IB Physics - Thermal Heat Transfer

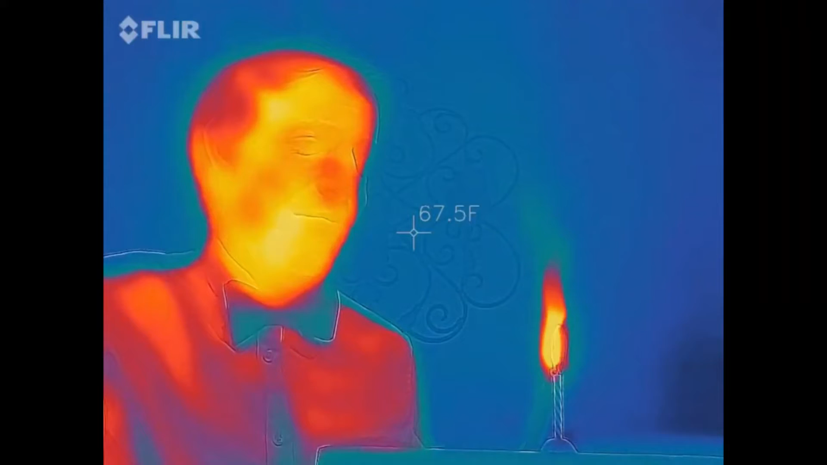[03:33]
On screen: spot 67.5°F
we can see the flame that's there, but we also see a significant change in the,